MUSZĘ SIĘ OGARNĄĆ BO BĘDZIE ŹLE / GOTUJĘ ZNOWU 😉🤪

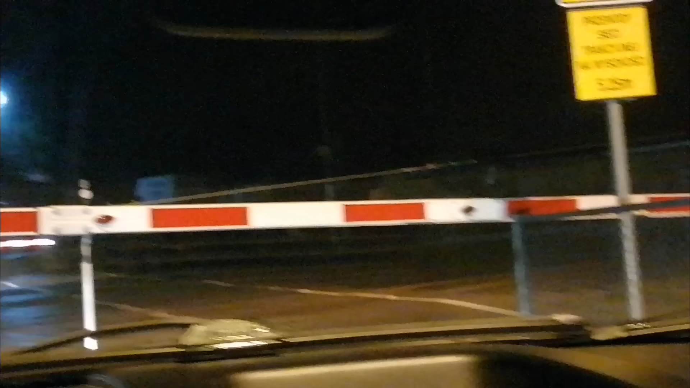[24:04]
Szlabany opuszczone. Czekajcie, bo chyba już nie ma. Nie ma deszczu. Nie ma, nie ma. Niepotrzebnie mi te wycieraczki chodzą. Chodziły.